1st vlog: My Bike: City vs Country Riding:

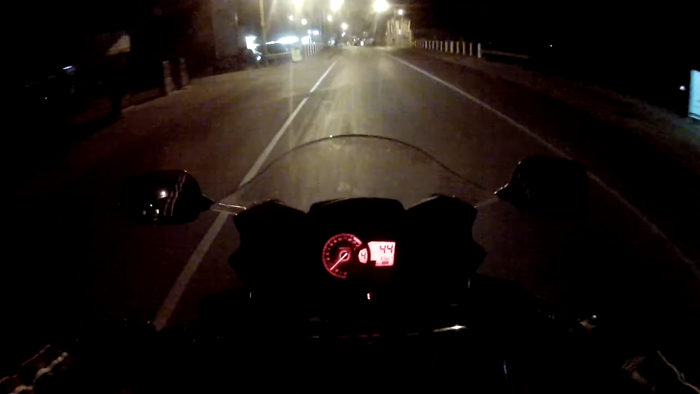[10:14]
I wonder if the pizza place is still open, oh, pizza. Let's go straight through here, this is, uh, I live in the Clare Valley, if anybody knows is where that is. This is Claire. Quite a nice little town. It's pretty sedate really but I like it. It's nice. Oh they are still open. Fuck yeah.
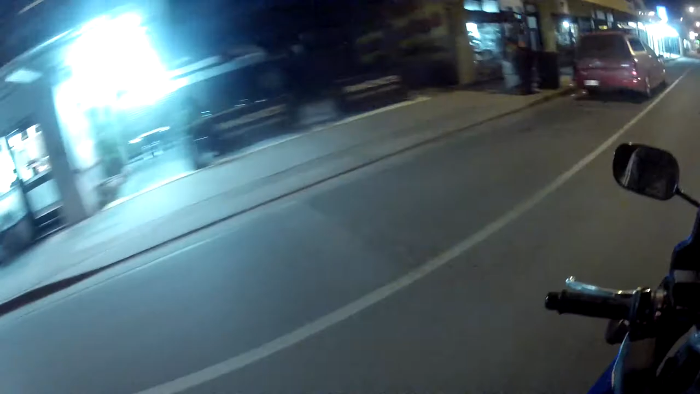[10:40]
Might grab something to eat.
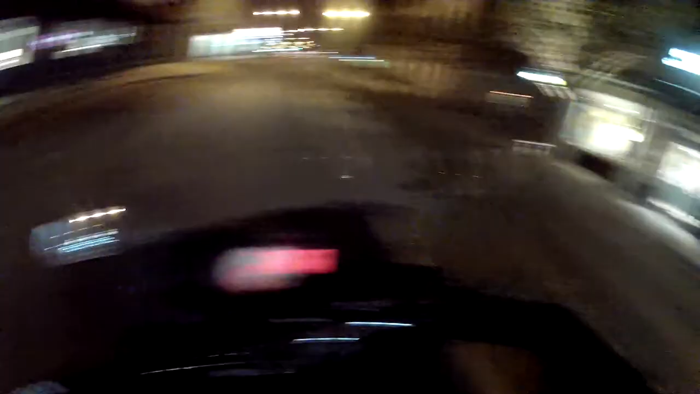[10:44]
Subway, no backers or hungry jacks or anything. Three pubs, a bottle low, post office, couple of banks, Foodlander Woolies, couple of chemists, you know, car dealerships, pretty general country town stuff.
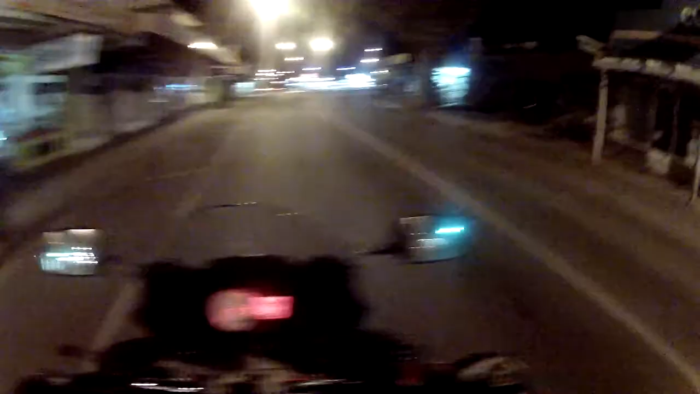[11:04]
I'm just doing a matey at the moment. It's a pretty big thing back here in Claire. Chucking them mateys. This car is going to think I'm going completely away around the roundabout. I thought he was going to pull out of me. Yes, no. Make up your fucking mind. Alright, let's go get something to eat. Gromit on a comet is starving.
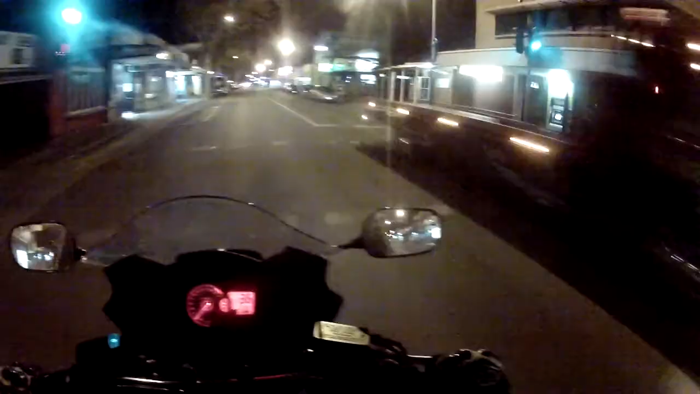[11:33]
Oh, I feel like I'm sick but my nose is just so fucking clogged because it's cold. I don't actually read the temperature sign when I came in here. My guess is probably, oh, it's probably at a guess, 10 degrees, uh, 10 degrees celsius. Because we're in Australia and we use the matrix system.